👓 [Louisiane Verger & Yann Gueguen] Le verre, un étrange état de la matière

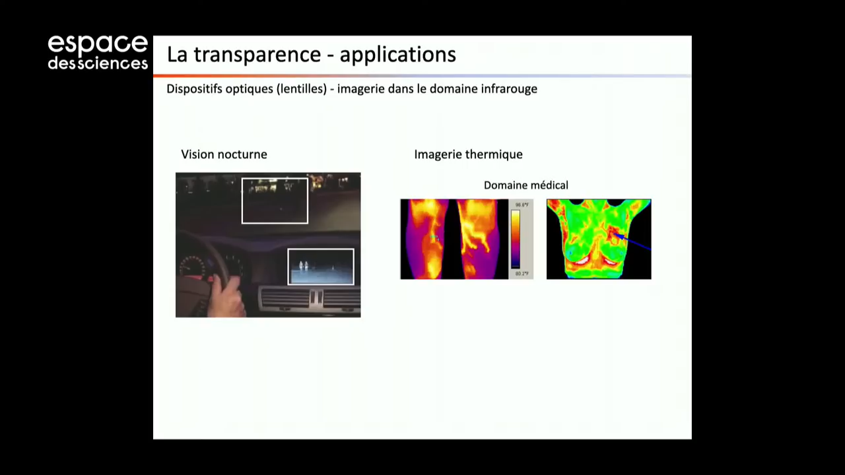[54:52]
On peut également faire des mesures d'imagerie thermique, donc dans le domaine médical pour détecter des varices ou des tumeurs cancéreuses, ou le domaine industriel pour trouver des fuites thermiques sur certains appareils.